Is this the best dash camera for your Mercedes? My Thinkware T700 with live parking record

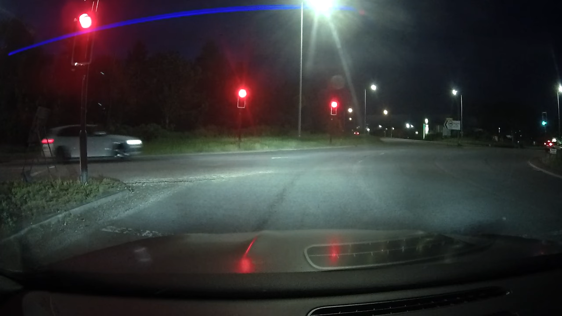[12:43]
Right, now it's time to take the car out for a little night drive to see how the camera performs in the dark. This is just going to be a quick drive, so I'm going to let you guys sit back and watch.